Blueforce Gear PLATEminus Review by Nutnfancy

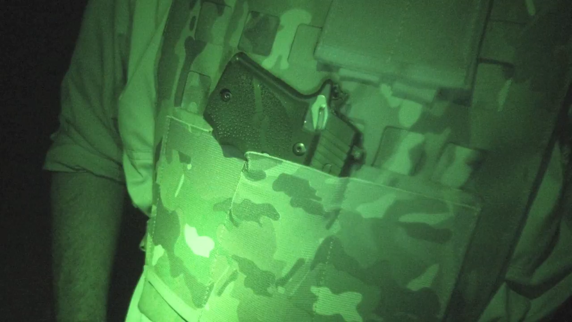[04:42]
Very nicely So good job on the pouches That's a nice upgrade on it But as you can see on a small Lightweight trim plate carrier You're going to run out of room I definitely do not have room to run Chest mounted pistol here